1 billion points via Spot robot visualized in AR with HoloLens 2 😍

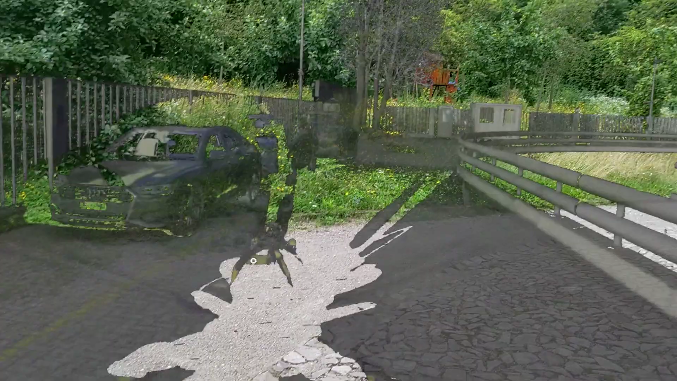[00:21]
So one here, you see it maybe back there at the tree, right? There are multiple capture points, but as you can see, it toned out quite well.
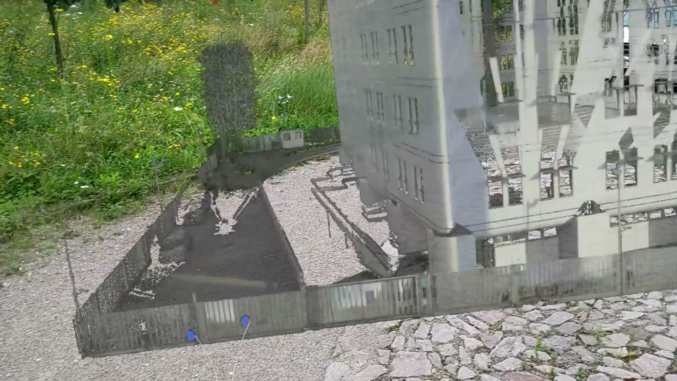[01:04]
But as you can see, we have quite a nice tone out with a lot of details for certain areas. And yeah, it's a fantastic 3D model, I think. Of course, like I said, needs a little bit more cleanup.
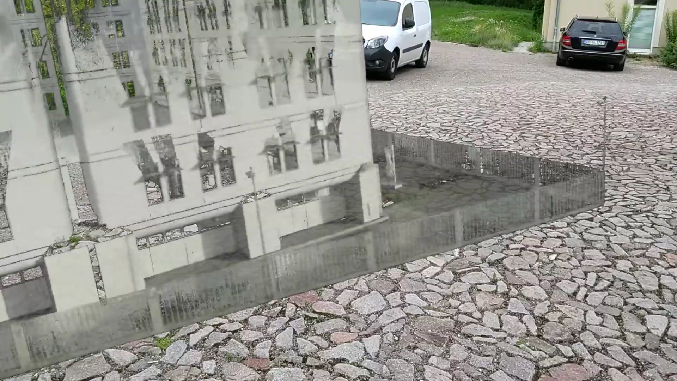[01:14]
But yeah, you can see also these umbrellas here, right? That are in front of the Reply office.
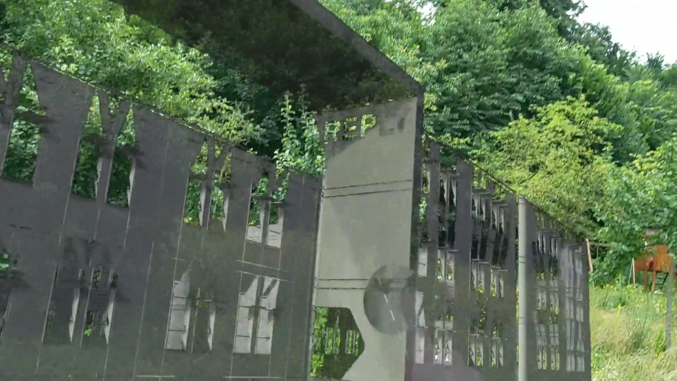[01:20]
You can see the Reply Man, the Reply logo, and also, like, the entrance and so on, right?
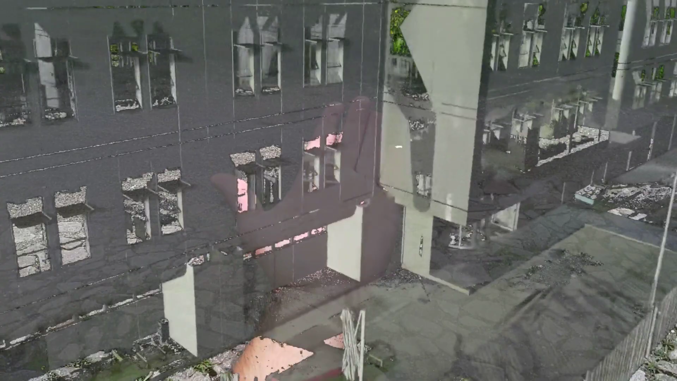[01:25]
And so if we take a look, like I said, this is 65 million polygons.
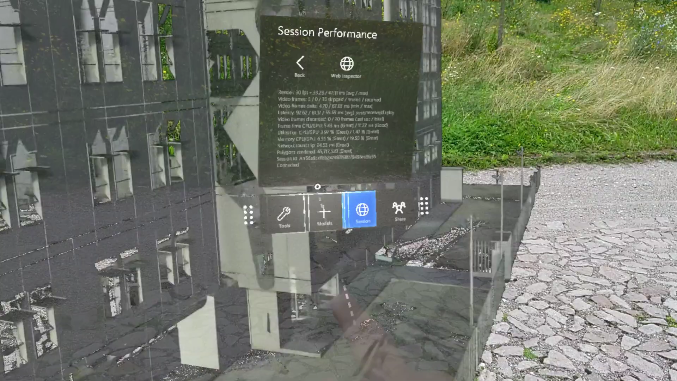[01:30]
And we can also use the slicing tool here to slice through this.
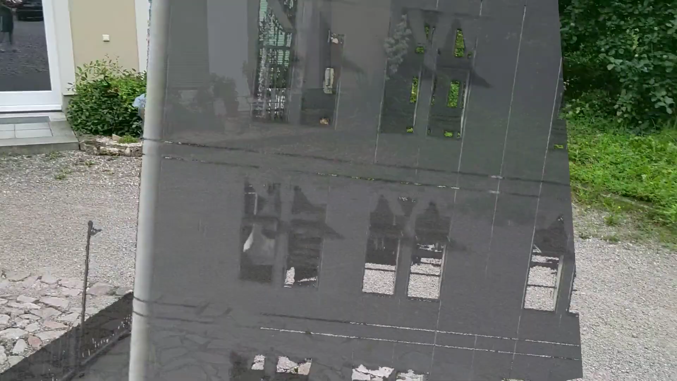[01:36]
So let me grab that real quick, a little bit larger.
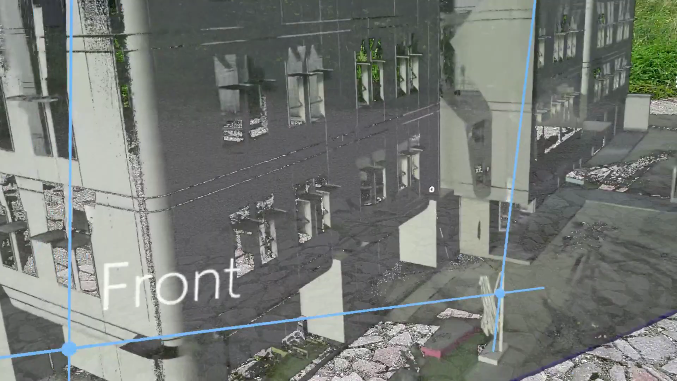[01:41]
And so we can now slice through the model and also take a look inside, right? So this is the entrance.
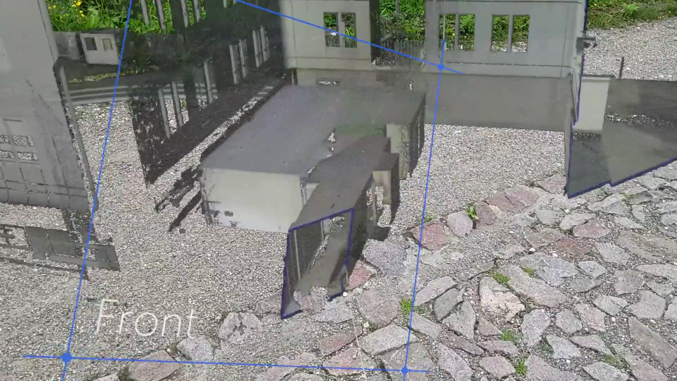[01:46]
This is where the folks started, basically, walking with the bus and a robodog. You can even see some of the shadows here from the folks that were involved.
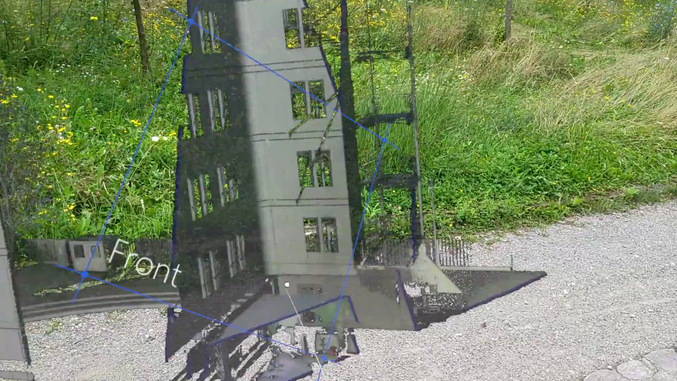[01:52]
But yeah, like I said, you know, it's all done from the ground. No drone used or something like that, right?